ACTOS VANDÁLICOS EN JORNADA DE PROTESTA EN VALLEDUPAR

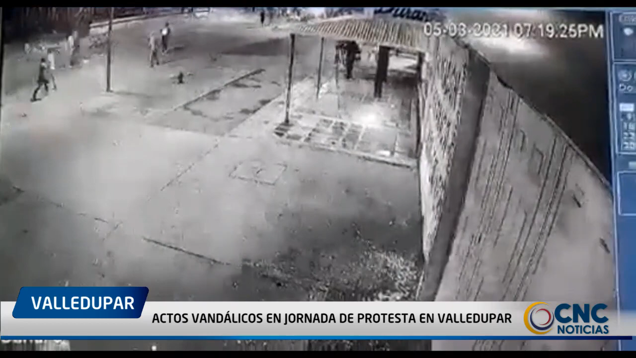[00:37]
En horas de la noche, todo fue caos en el sur de la ciudad debido a que debió intervenir el ESMAD que lanzó gases lacrimógenos que afectaron tanto a niños como a adultos.